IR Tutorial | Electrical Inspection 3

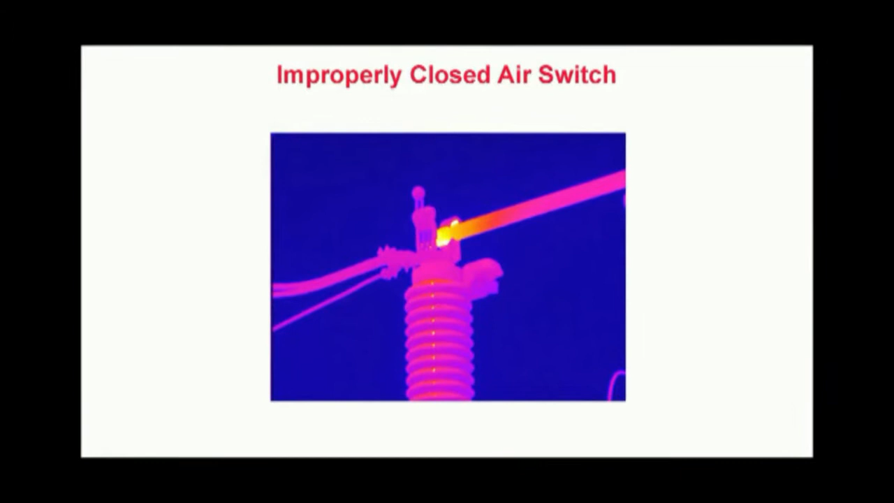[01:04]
If you look closely, you will see that the contact points on the switch arm are at the 7
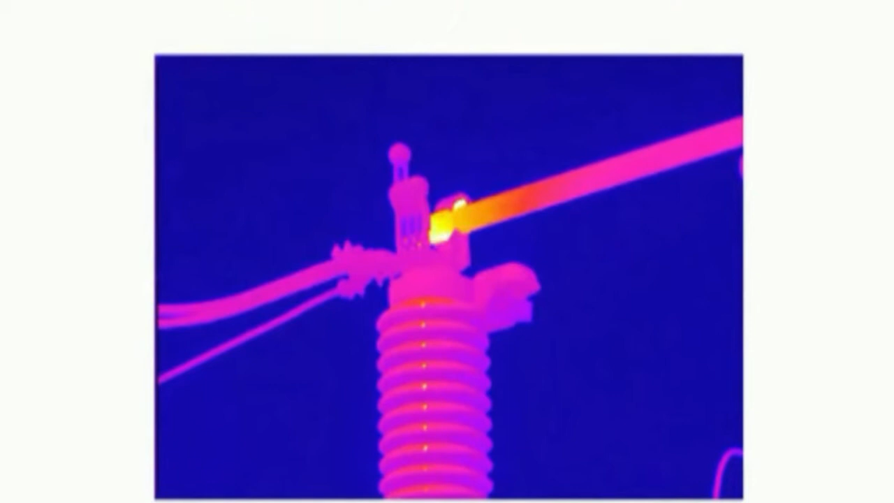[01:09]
and 1 o'clock positions rather than the 9 and 3 o'clock positions indicating that the switch arm had not rotated fully.
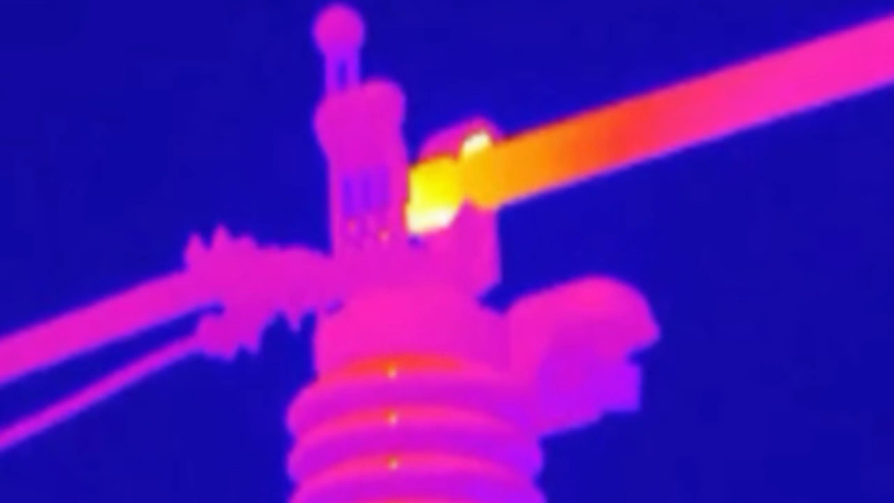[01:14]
Overloaded circuits. This thermogram shows excessive heating caused by an overloaded circuit. Overloads are characterized by uniform but excessive heating throughout the entire length of the conductor. Here we see all of the conductors operating at the same temperature, however, they are warmer than they should be. Left undetected, overloading can cause premature failure of conductor insulation or lead to a fire.
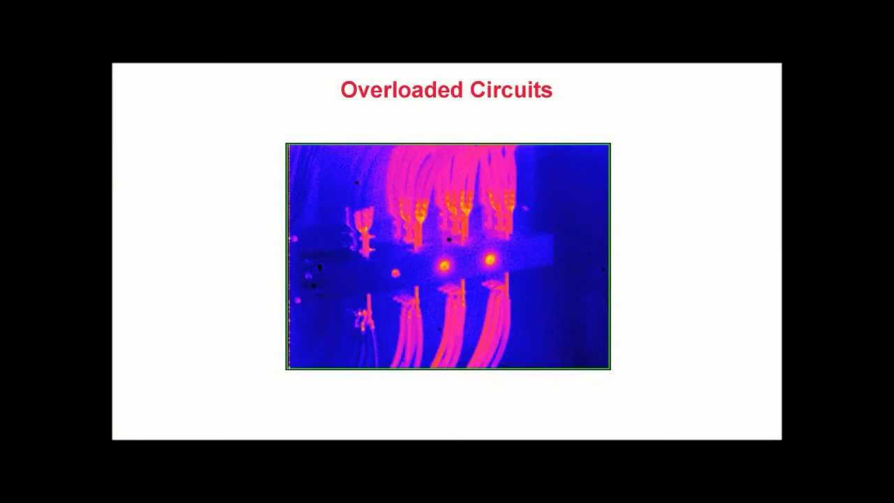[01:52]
This image was captured during a quality assurance inspection of a new emergency generator system where the installed conductors were found to be undersized for the circuit load.